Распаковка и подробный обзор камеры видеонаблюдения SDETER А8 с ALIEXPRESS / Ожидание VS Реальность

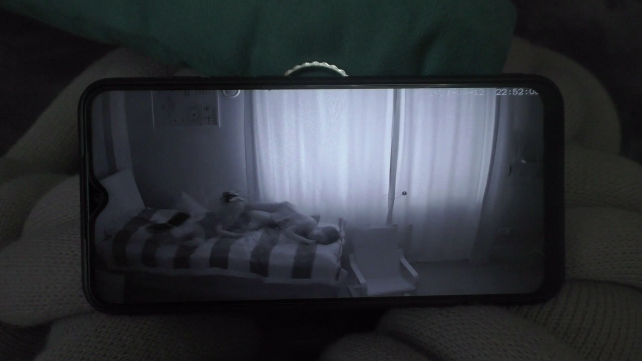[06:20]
изображение ночью выключила свет зависела шторы и
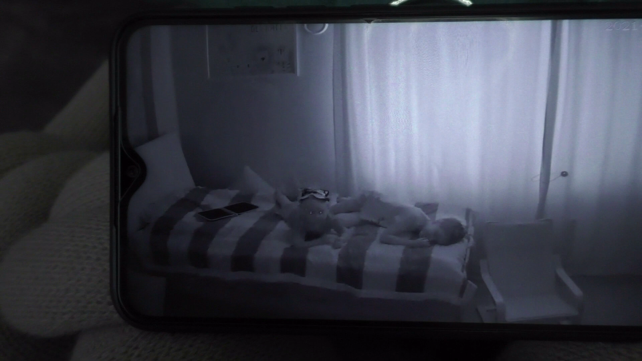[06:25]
как видите тоже все все видно четко
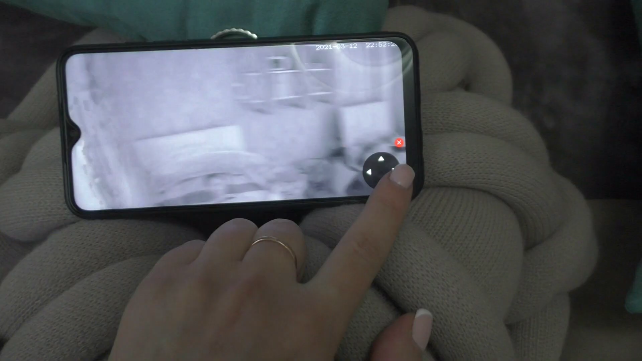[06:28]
смотрите как видно дальность
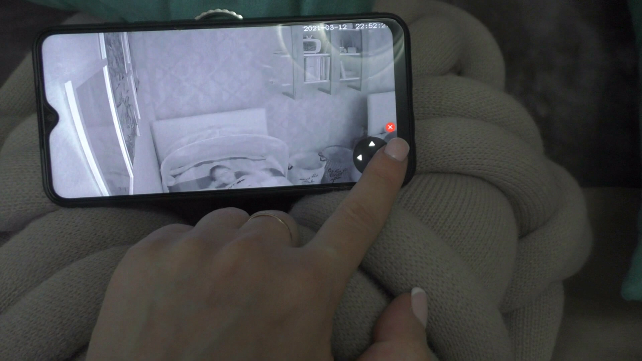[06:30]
видно изображение четко видно даже вдалеке
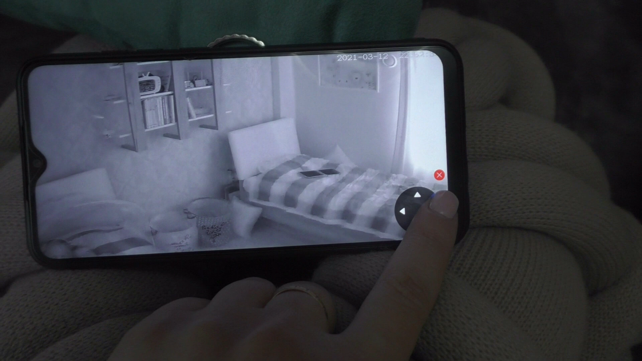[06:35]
что происходит хотя в комнате полная темнота
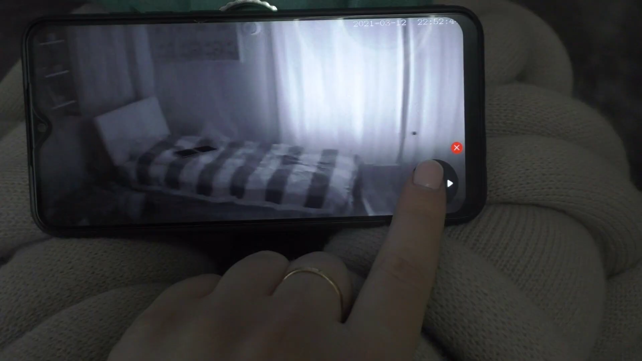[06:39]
если
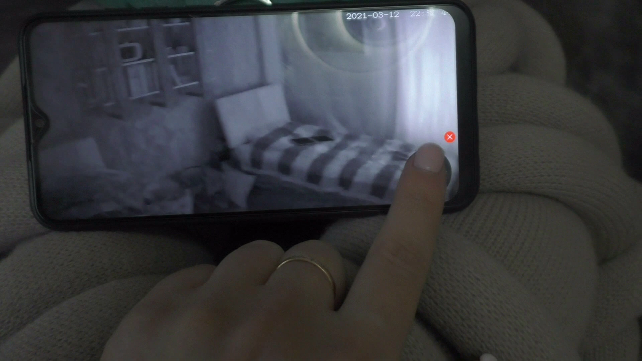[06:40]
колыбельная до люлечка будет с кроваткой фута матка с ребенком стоять
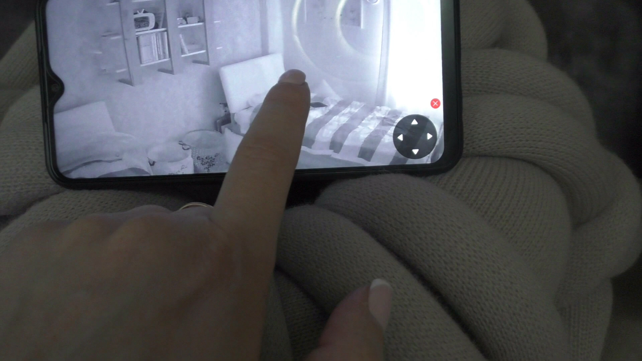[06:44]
где-то дали вдалеке вы все увидите все что он там делает
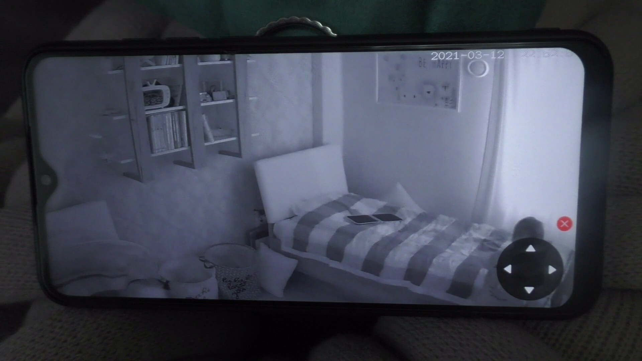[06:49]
проснулся не проснулся вот так выглядит камера эти